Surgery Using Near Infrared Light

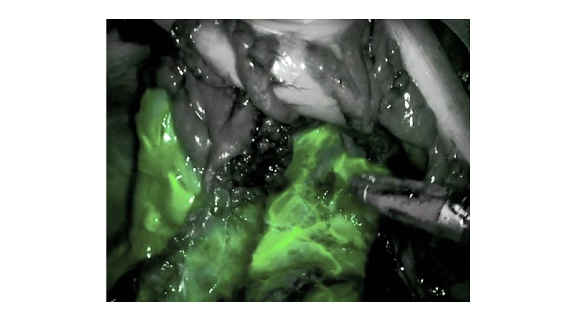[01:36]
When this information is displayed on a screen, the surgeon can easily see which parts of the body are receiving adequate blood flow, and importantly, which areas aren't.